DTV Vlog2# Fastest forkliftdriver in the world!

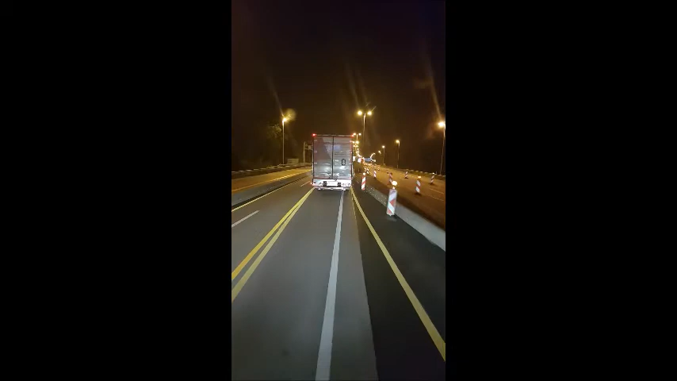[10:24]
You can just rush through, but everybody's breaking Yeah, you can just, like, floor through it Yeah Nobody cares Well, that's Germans, we have to get used to it Yeah And this truck is going the same way as we are going I hope that Yes, he is Because he's kind of driving... He's going to Sweden, and we're going to Hamburg And if you want to go to Sweden, you need to go past Hamburg Yeah, that's true, that's true